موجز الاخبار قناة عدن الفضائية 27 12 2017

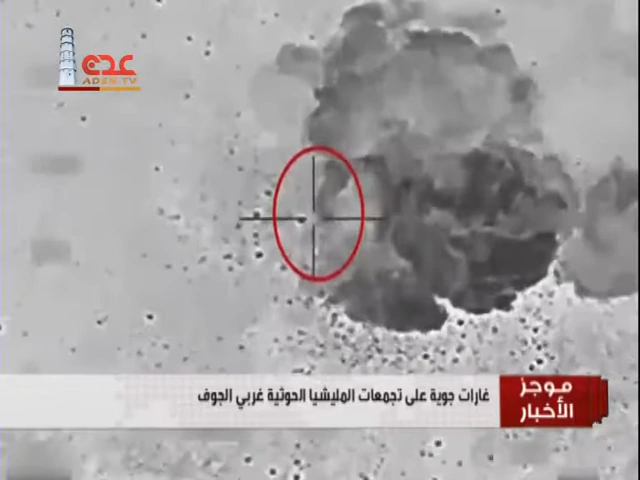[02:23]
لميليشيات الحوثي الإيرانية بوادي سودا غرب محافظة الجوف وقالت مصادر عسكرية أن طيران تحالف العربي استهدف معسكراً ميليشيات الانقلاب بوادي سودا سودا مذاب الواقع
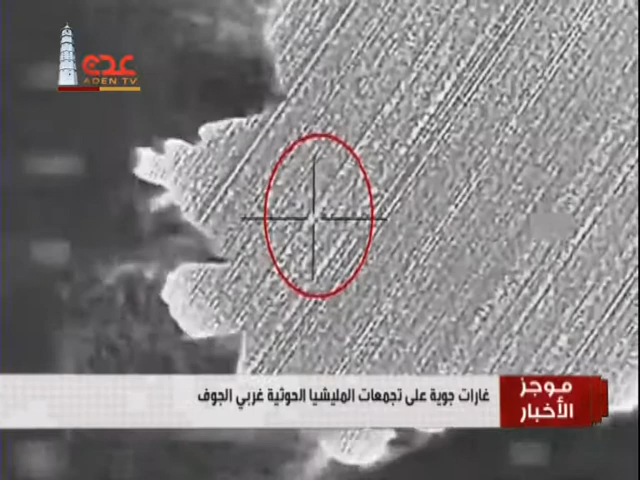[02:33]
بين مدرية برط المراشي ومدرية حرف سفيان التابعة لمحافظة عمران وضفت المصادر أن ميليشيات الحوثي كانت تتخذ من وادي سودا معسكراً لتجمع المقاتلين واصفاً ضربة الجوية بالمجعة